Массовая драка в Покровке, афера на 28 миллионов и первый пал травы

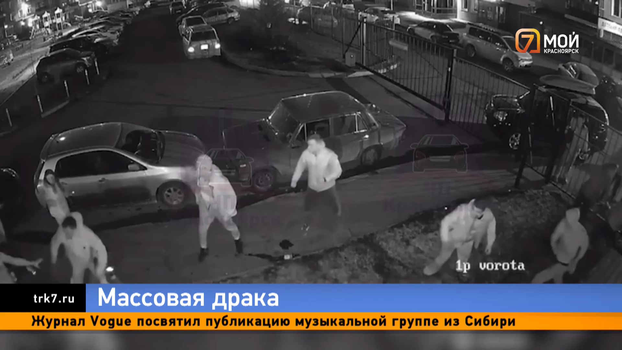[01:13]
К счастью, толпа не повредила и машины, которые были припаркованы рядом с местом бойцовского поединка. Да когда два часа ночи было, что-то около того. У меня трое детей, знаешь, только танком.